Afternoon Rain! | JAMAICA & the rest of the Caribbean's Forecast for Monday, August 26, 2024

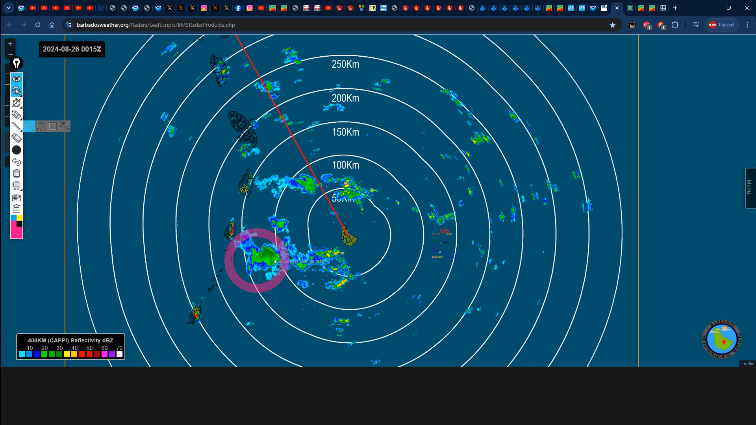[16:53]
maybe sections of saint vincent sections of saint lucia martini getting on some rainfall right now dominica as well and if you take a look at the southern portion